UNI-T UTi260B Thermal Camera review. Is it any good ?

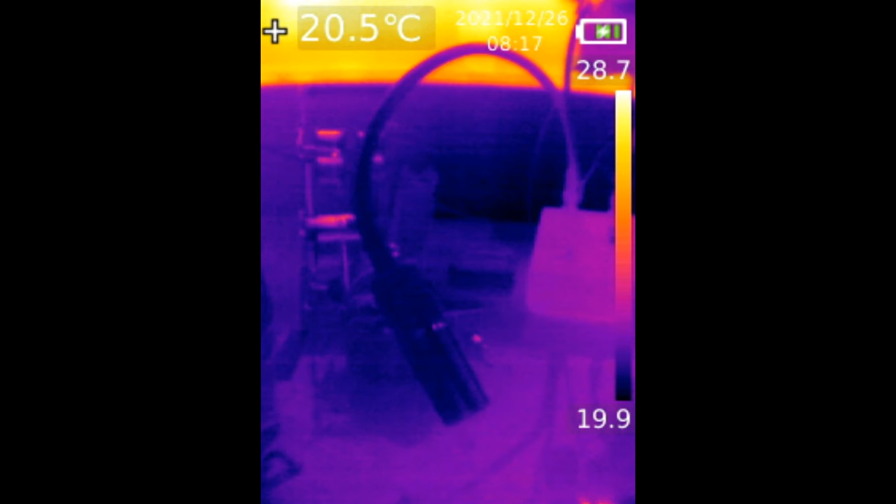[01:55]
On screen: spot 20.5°C
If we press on the set button in the center, you will see a menu.
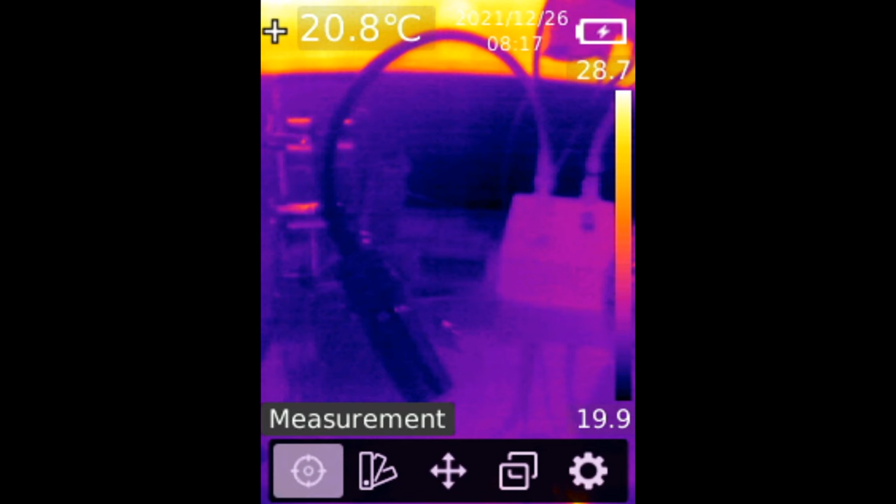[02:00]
On screen: spot 20.8°C
Measurement, palette, point temperature, image mode, and settings.
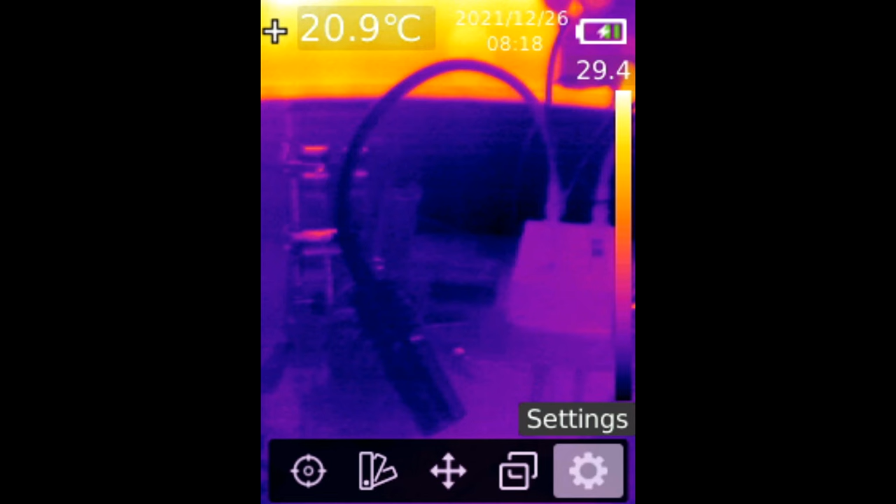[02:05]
On screen: spot 20.9°C
Let's go to measurement.
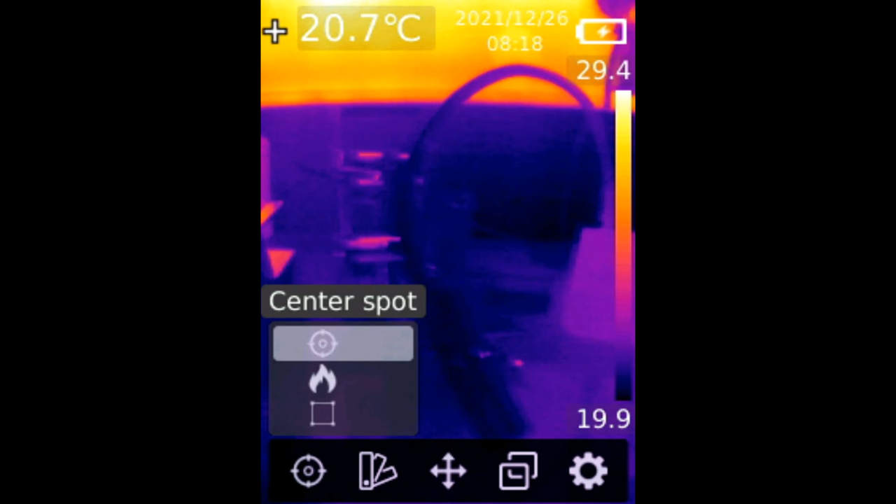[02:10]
On screen: spot 20.7°C
And we have something called a center spot. If we press on it, now we have a cross in the middle. Press on it again to disable it.
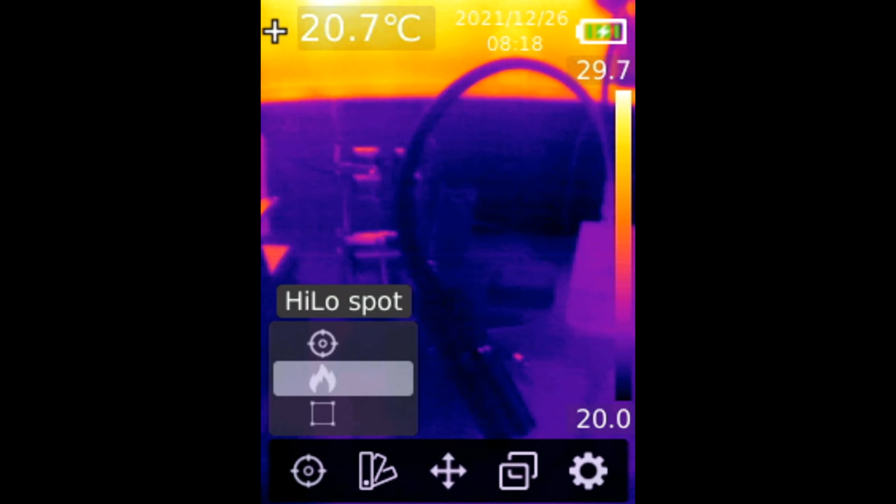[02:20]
On screen: spot 20.7°C
Go down, high-low spot. Press on set. And now, the cursor will follow the heat spot. Let's say I'm aiming at the light. We can see that the light is 23.2 degrees Celsius. And we see another point.
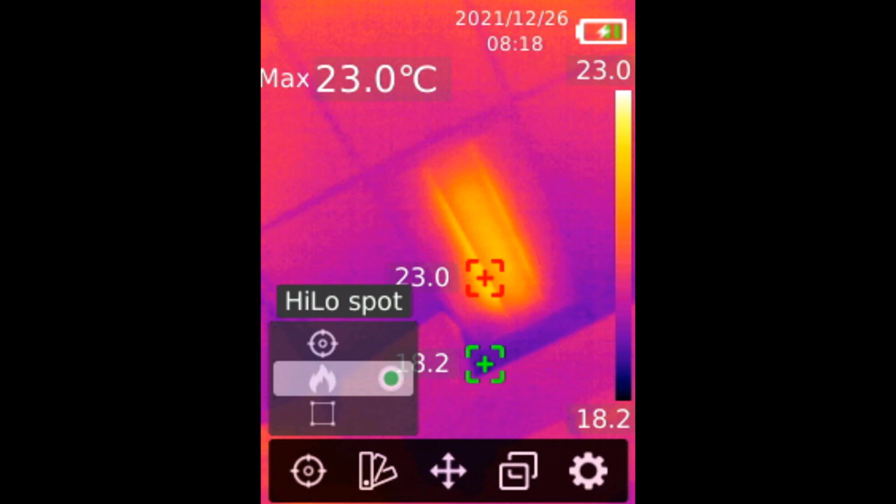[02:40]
On screen: max 23.0°C
We can enable or disable how many points we want to see on the screen. It looks like the camera has two points enabled. But we'll go over this shortly.
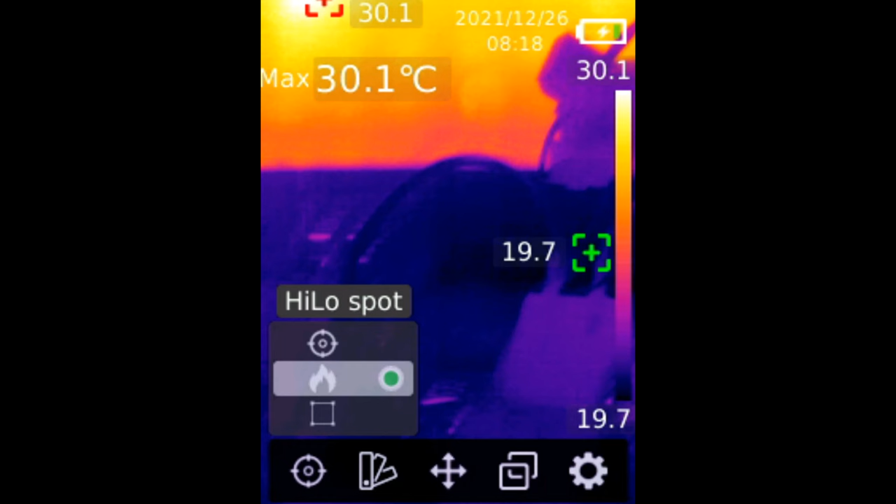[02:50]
On screen: max 30.1°C
Let me disable high-low spot. And we can go to ROI, region of interest.
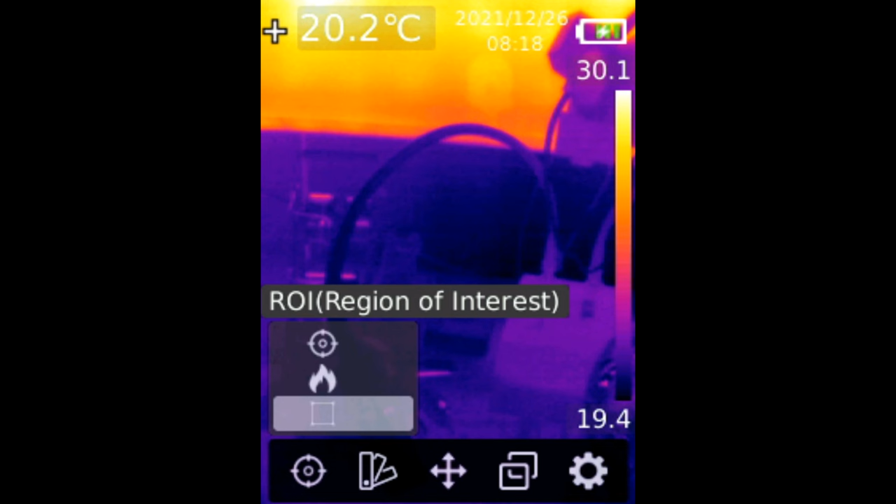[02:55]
On screen: spot 20.2°C
I honestly do not know what region of interest is. But we do see a green rectangle.
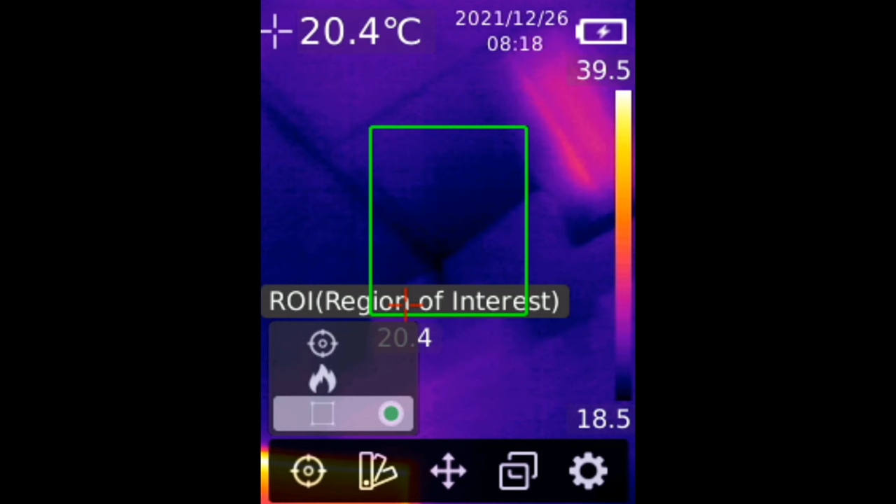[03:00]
On screen: spot 20.4°C
And probably we are sampling.
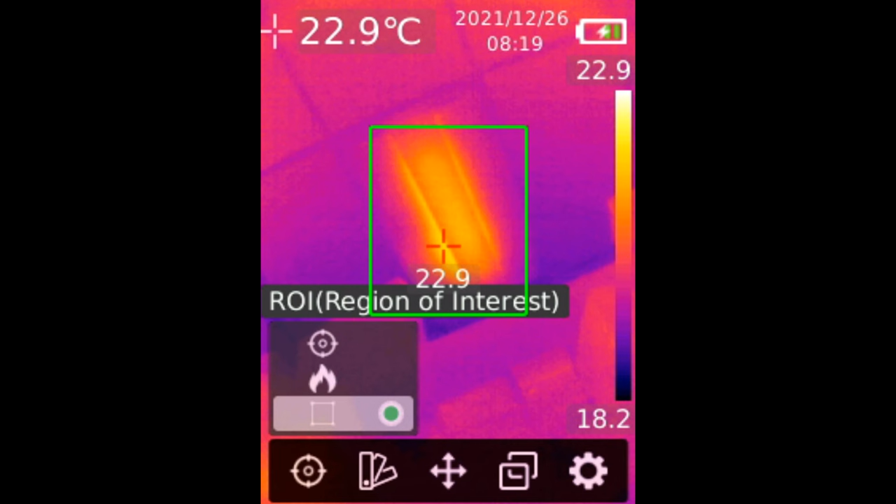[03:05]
On screen: spot 22.9°C
Maybe we are taking the average of what's inside the rectangle. Maybe.
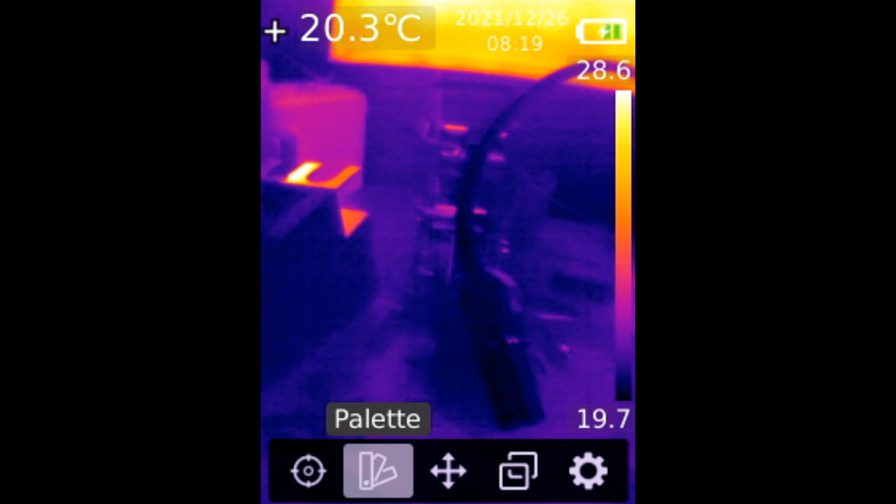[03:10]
On screen: spot 20.3°C
Let's move to the right palette. We have one, two, three, four, five, six, seven palettes to choose from.
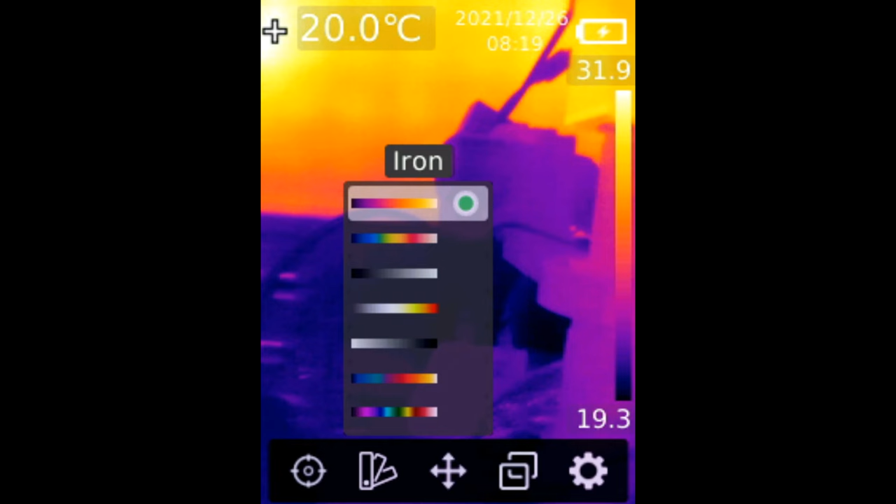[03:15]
On screen: spot 20.0°C
Let's aim at the light. And maybe we can change.
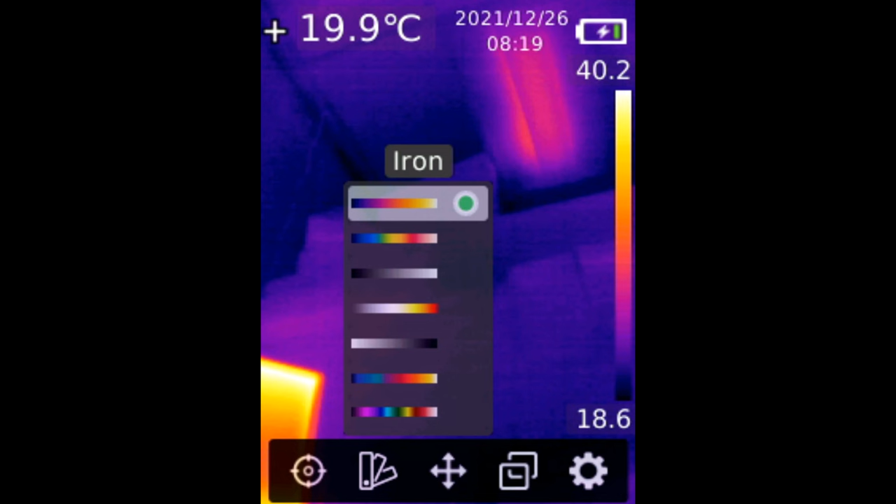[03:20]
On screen: spot 19.9°C
We can go through the palettes to see how they look like. Different situations may call for different palettes. Rainbow. Red is hot.
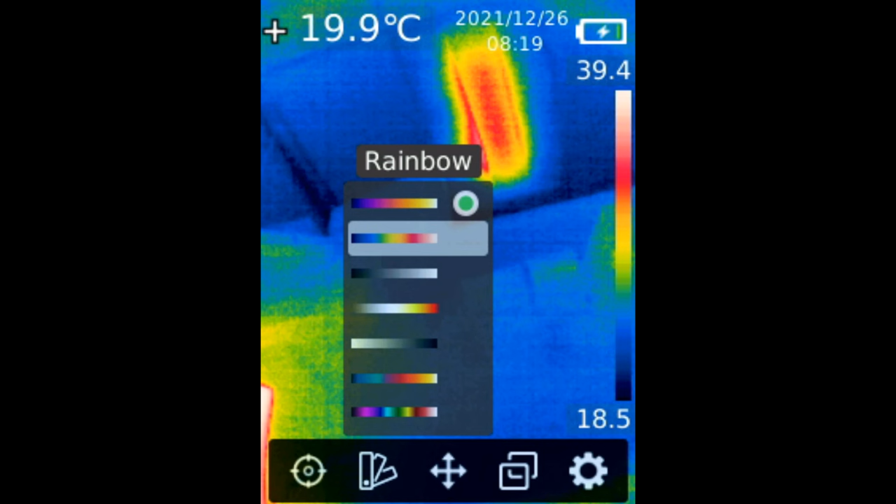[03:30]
On screen: spot 19.9°C
Yellow is semi-hot. Blue is cold.
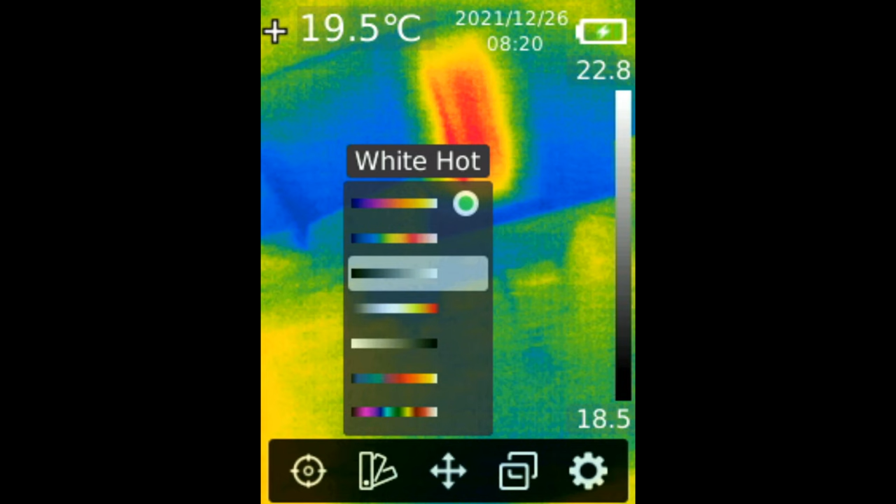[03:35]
On screen: spot 19.5°C
White is hot. Black is cold.
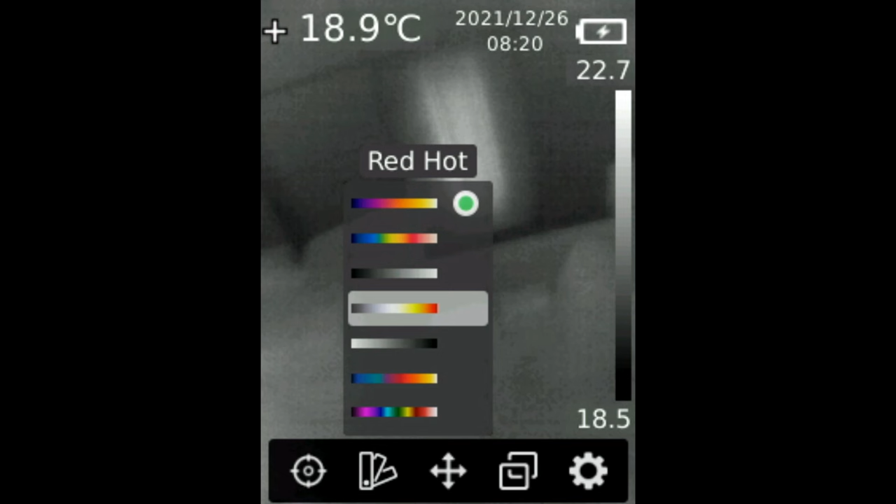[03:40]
On screen: spot 18.9°C
Red, yellow. And then we have black and white. So by choosing this palette, we can eliminate anything that's not hot.
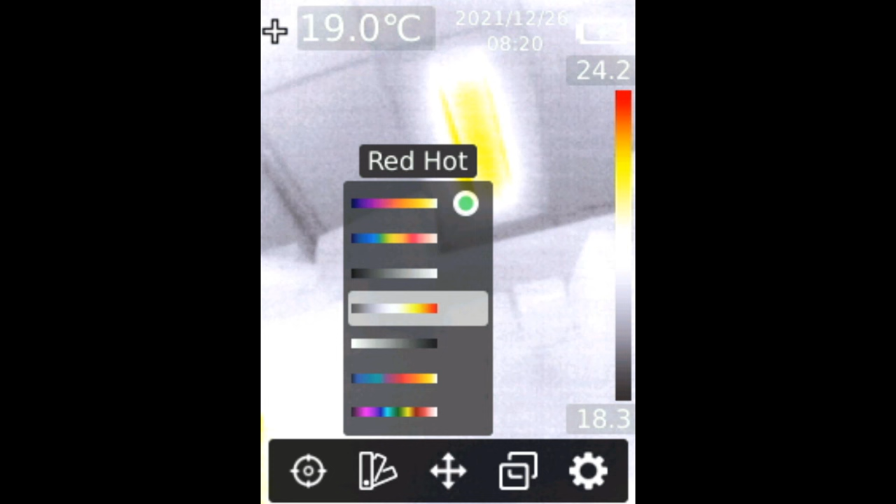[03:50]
On screen: spot 19.0°C
Semi-hot will show as yellow. Hot will show as red. And everything else will show as black and white.
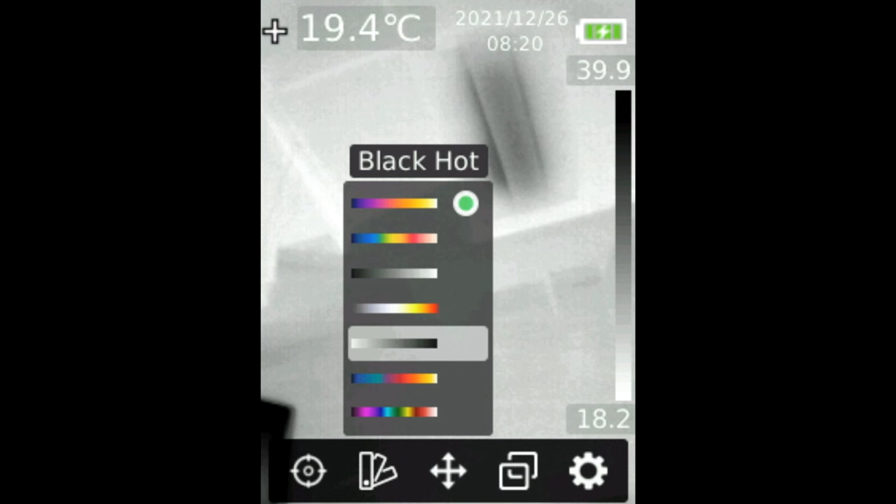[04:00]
On screen: spot 19.4°C
Black is hot. White is cold. And we have lava.